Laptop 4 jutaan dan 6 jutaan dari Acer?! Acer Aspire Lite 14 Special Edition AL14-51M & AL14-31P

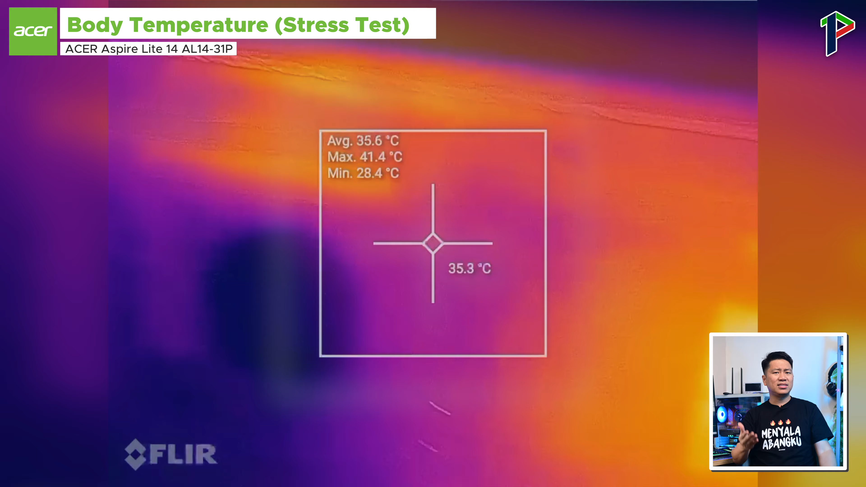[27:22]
On screen: spot 35.3°C, max 41.4°C, min 28.4°C
Hal ini menunjukkan peningkatan suhu sebesar 23,6% pada suhu tertinggi dari pengujian sebelumnya. Sementara di sisi bawah laptop, suhu panasnya masih terfokus pada area chip CPU-nya,
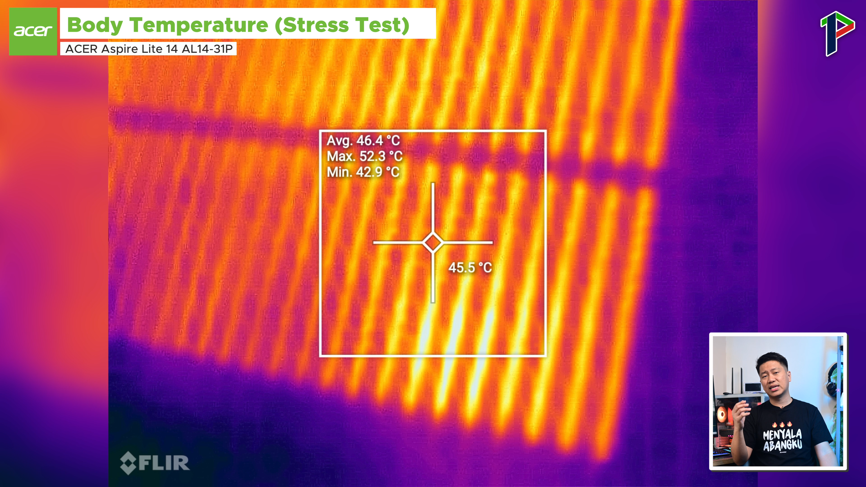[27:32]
On screen: spot 45.5°C, max 52.3°C, min 42.9°C
dengan suhu rata-rata mencapai 46,4 derajat Celcius, dan tertingginya mencapai 52,3 derajat Celcius. Sehingga di sini terjadi peningkatan yang signifikan sebesar